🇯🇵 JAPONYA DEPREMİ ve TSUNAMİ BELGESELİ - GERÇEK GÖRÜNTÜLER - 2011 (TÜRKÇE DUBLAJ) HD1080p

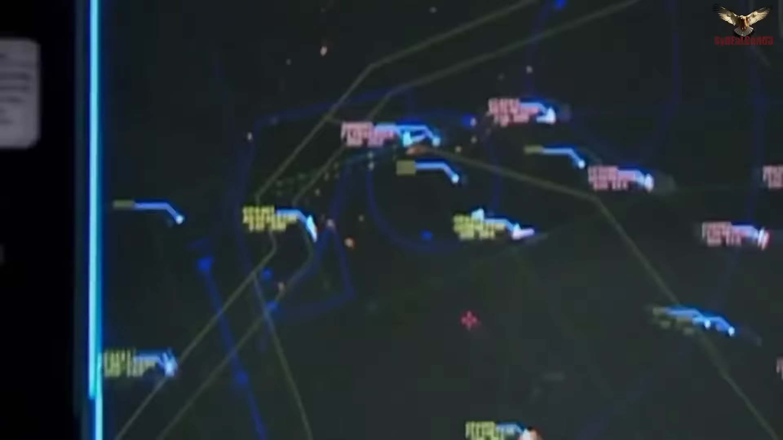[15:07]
Sendai Havaalanı'nın radar odasında hava trafiği kontrolörleri uçakları can havliyle pistten uzaklaştırmaya çalışıyordu.